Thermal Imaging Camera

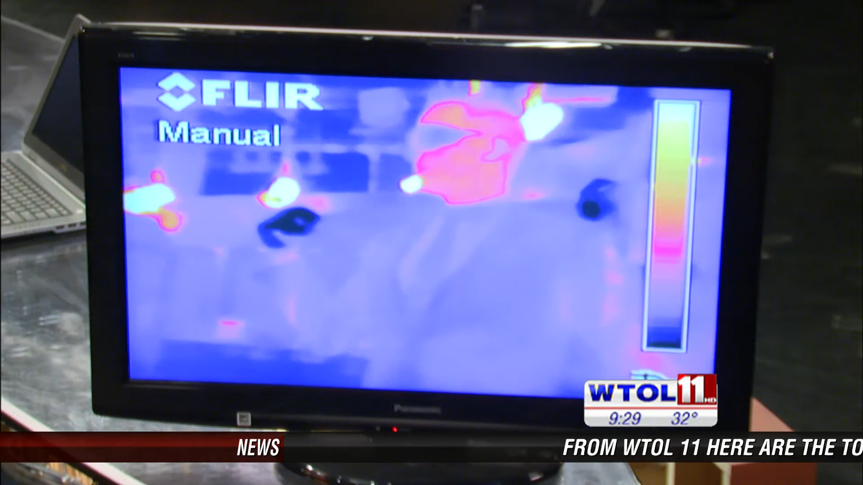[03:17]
Very cool. I know that's why we don't use trash can liners for windows right? I know so let's put that down let's move on to something really really cold.
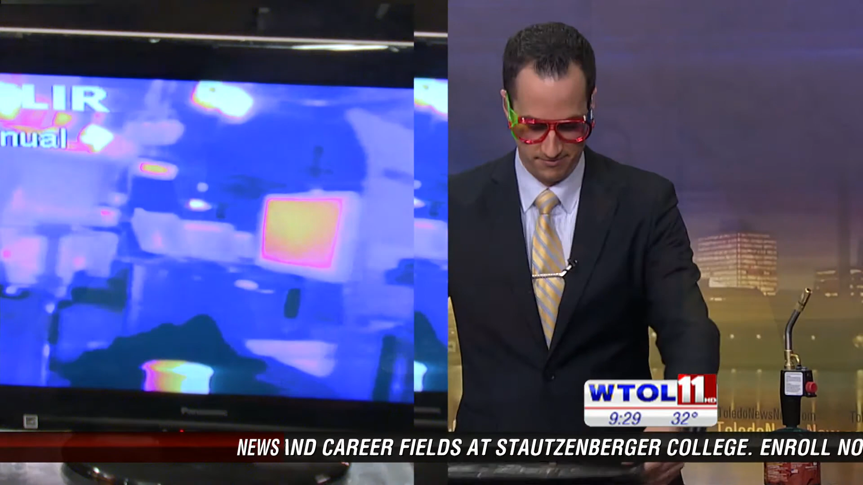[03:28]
We have our ice here now ice is usually pretty cold right?
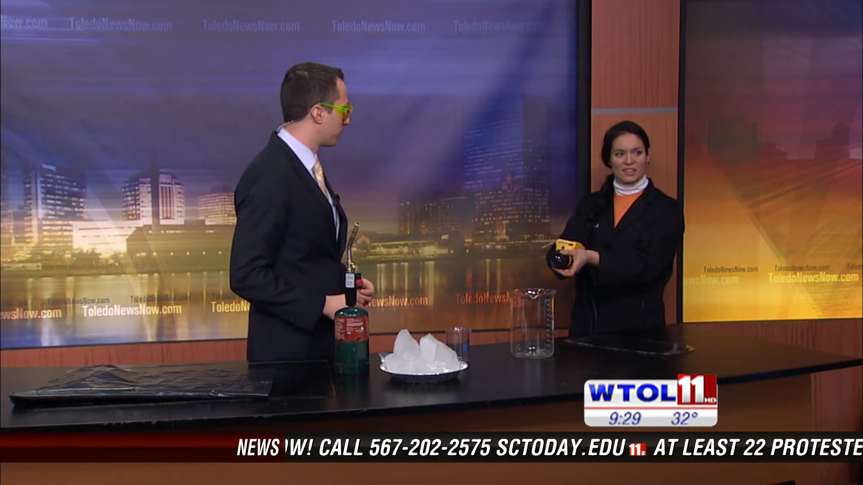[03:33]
So why don't you go ahead and pick up some ice Chris and you can put it on your hand you can put on your lips wherever you want to do it.
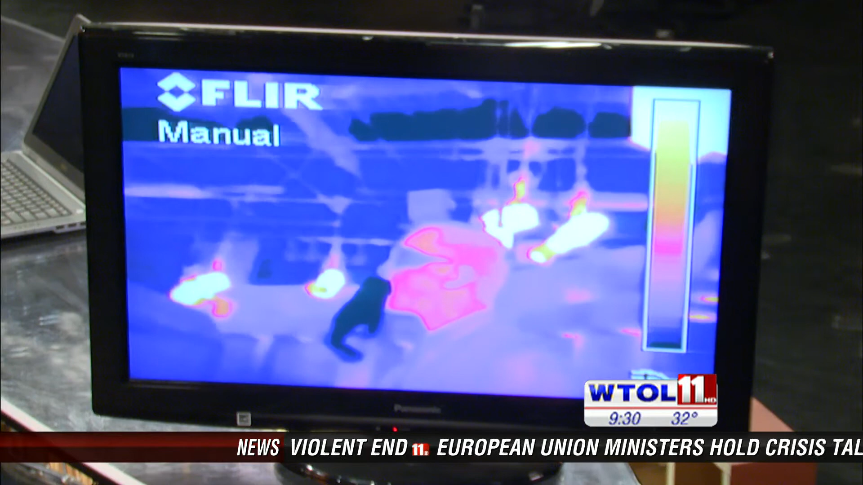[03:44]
Fantastic you can hold it on your lips right there and go ahead and put it down let's see what happened to your lips. Oh it's so cold.
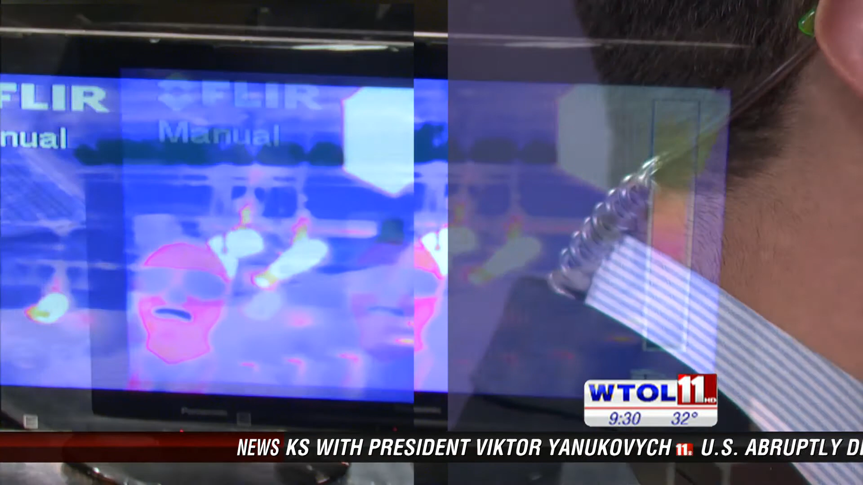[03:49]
You know it looks like you're wearing lipstick that's because it's so much colder than the rest of that
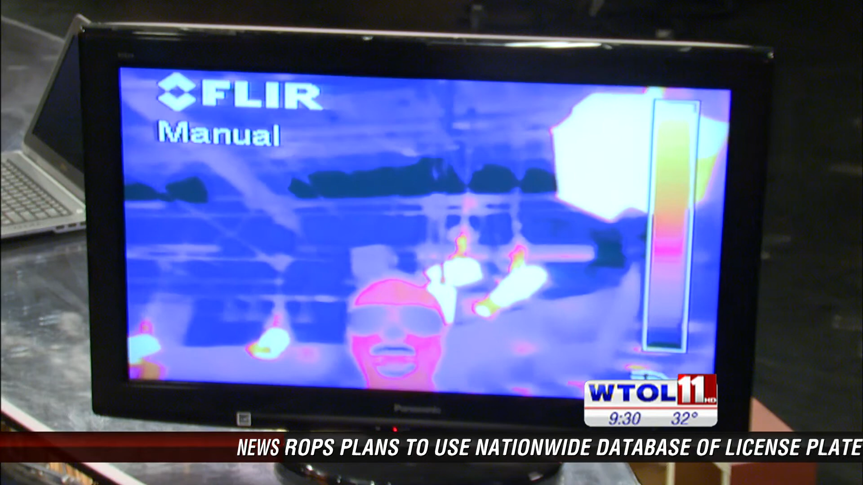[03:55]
thermal energy coming from your face so you're a very brave soul to try it.
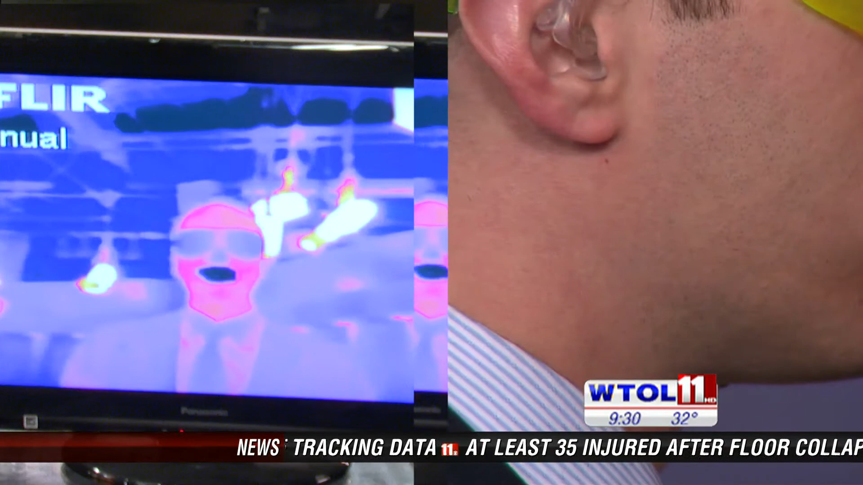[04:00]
Oh no you can see the rest of your face is much much warmer it's pretty cold right?
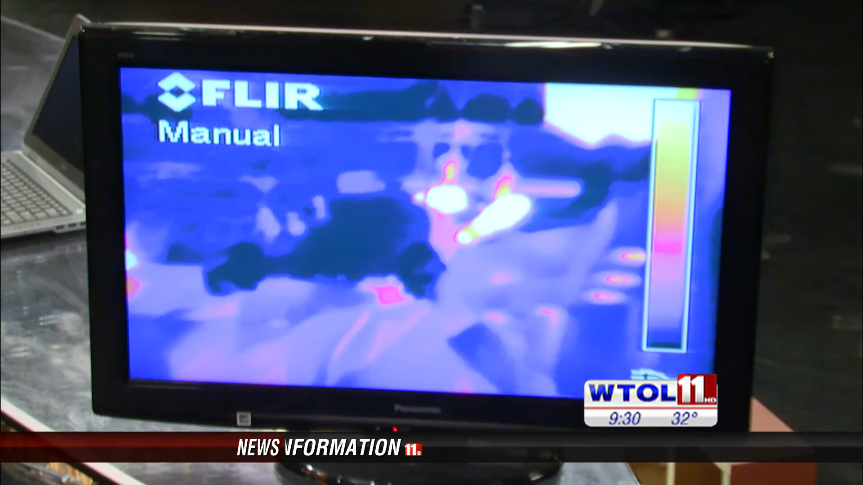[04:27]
once again that thermal energy can't pass through our plastic. Now my eyes see the visible light it looks like it's clear to the normal cameras but with our thermal camera that heat
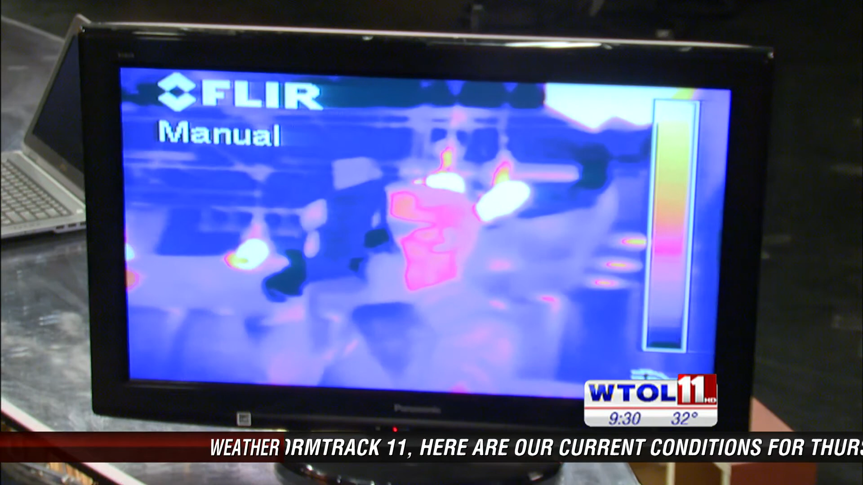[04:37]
energy that thermal energy is not being transmitted through. Do you want to do it halfway give us some of that smile?